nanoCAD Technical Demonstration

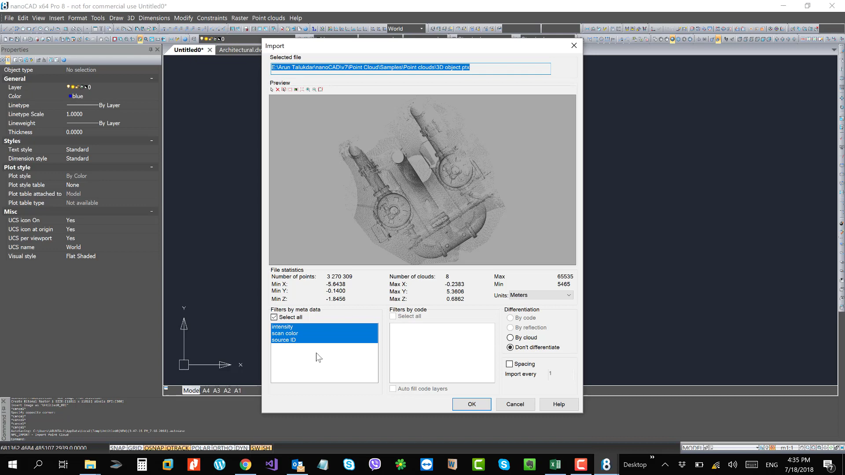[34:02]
maximum and minimum altitudes, and some other informations. Now if I click OK, the points are getting placed into the nanoCAD workspace to form the model.
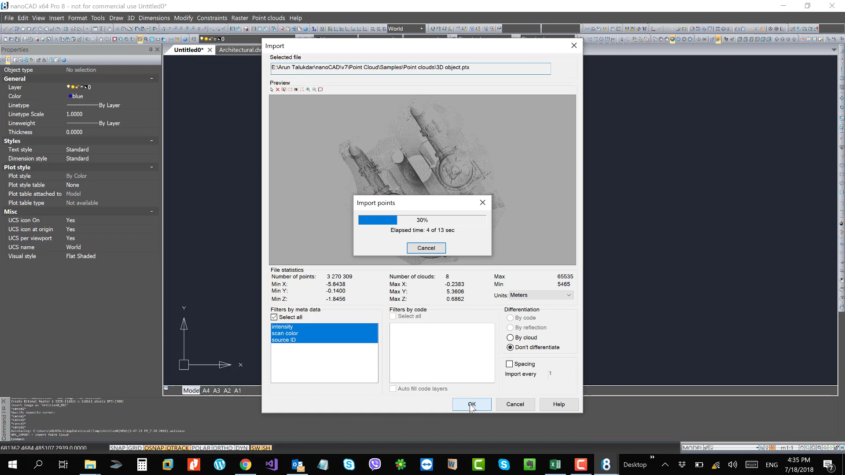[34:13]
So now here you can see the model of that particular establishment.
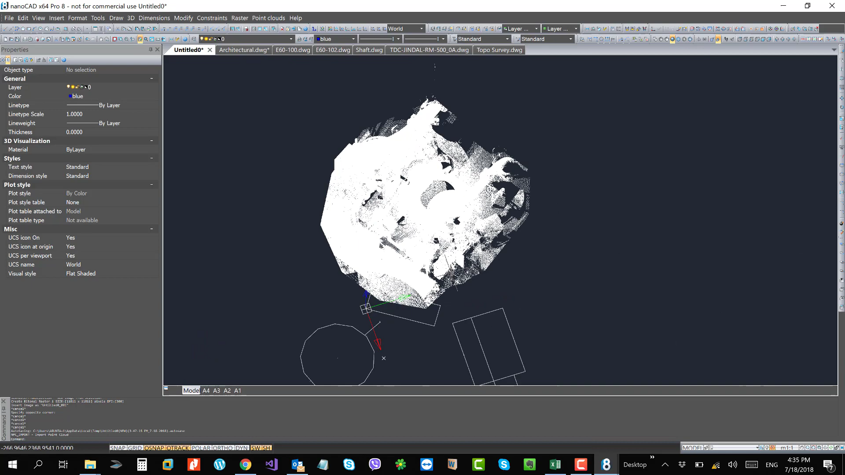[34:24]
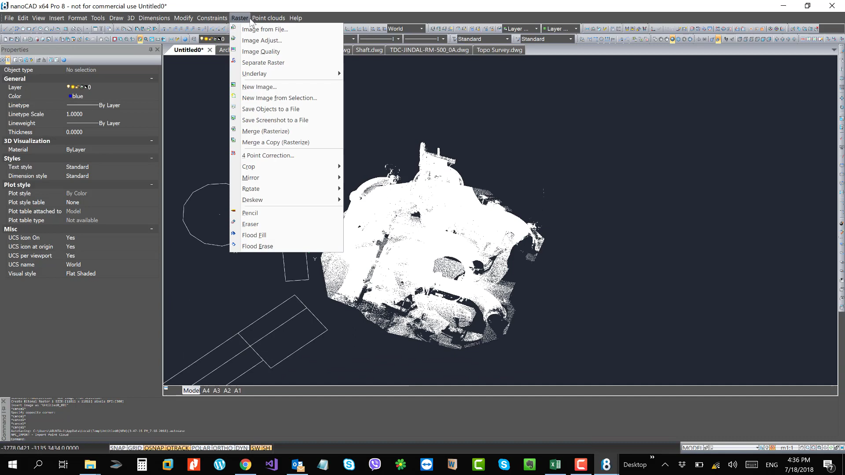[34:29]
You have options to change the color according to elevation, so I change it.
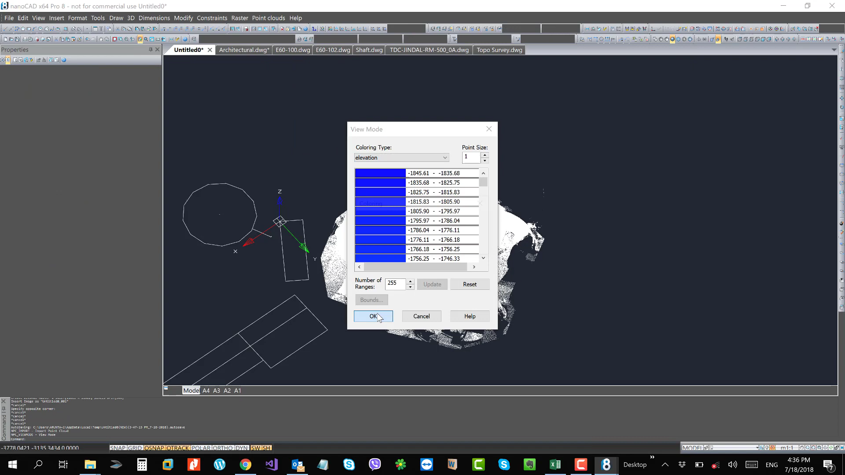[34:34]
Now
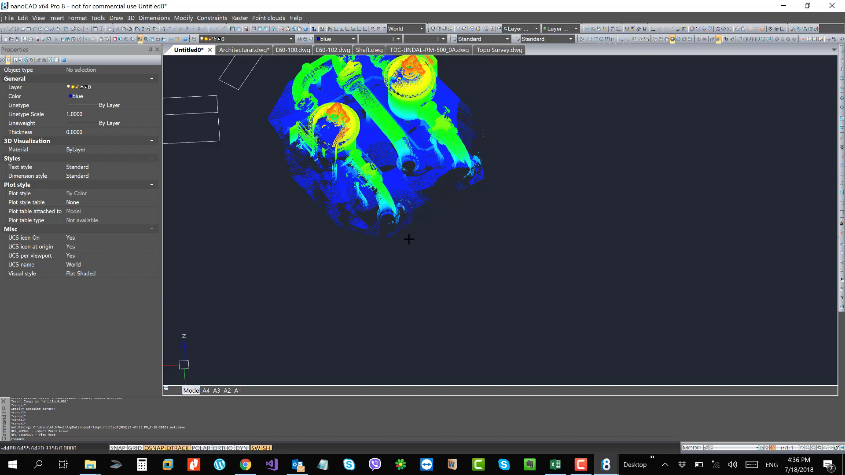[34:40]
you have idea what exactly these objects are. So if you zoom further, you can see these are some plant piping, process piping system.
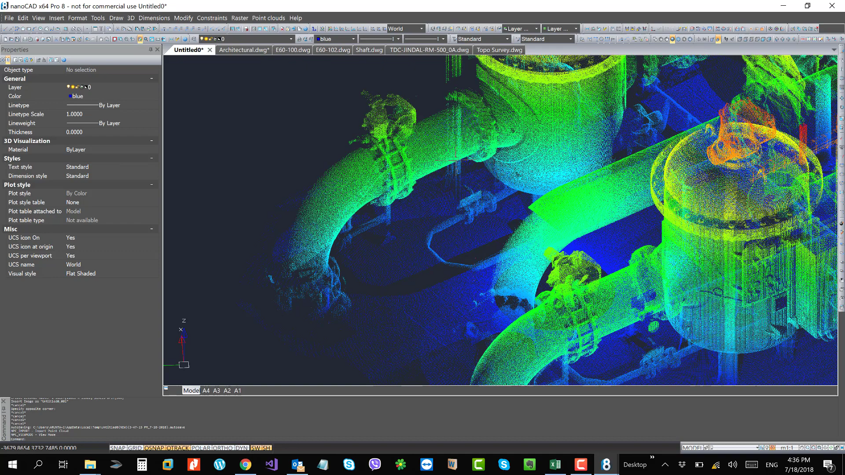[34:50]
So now you can see these are some space available. You have these are the pipelines, but you will not get the dimensions in NanoCAD, but you can actually visualize the whole thing.
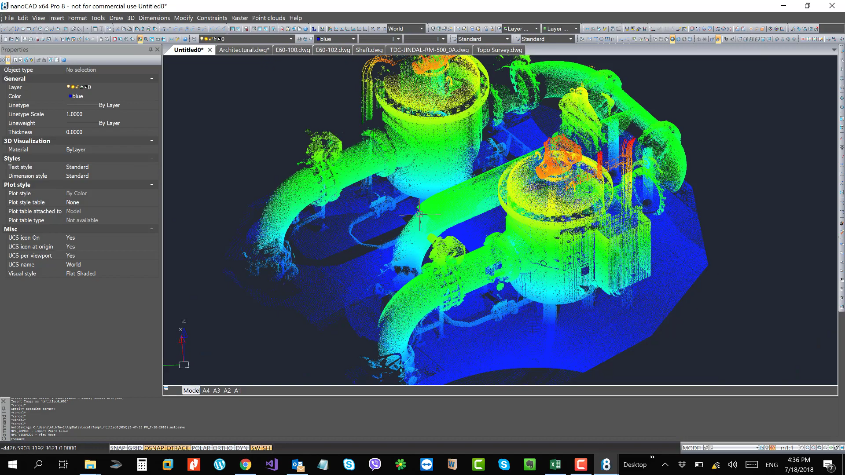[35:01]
But if you zoom further, these are only points at different elevations, right? So this image were generated from 3D
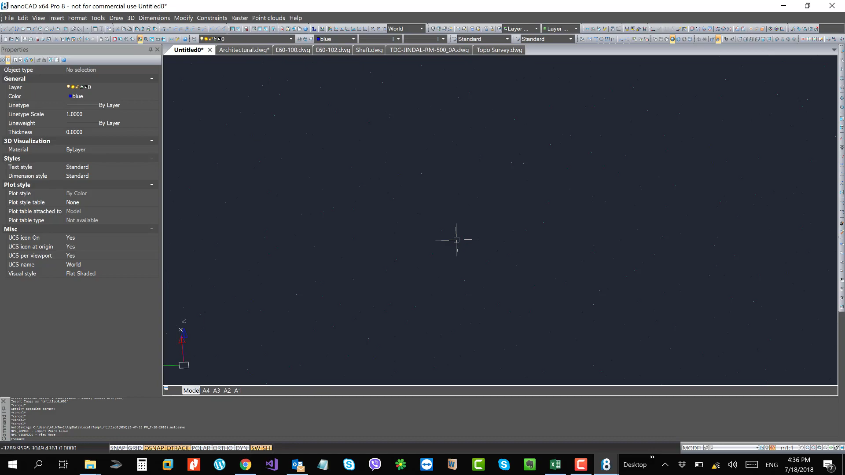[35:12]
cameras, right? So you can use NanoCAD
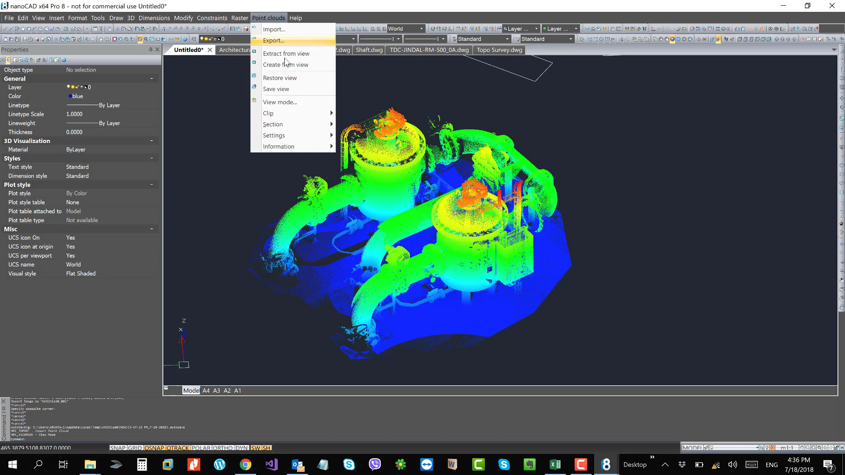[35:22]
as a point cloud viewer, so you can get reference and you know, plan accordingly. So this is the support of point cloud data in NanoCAD.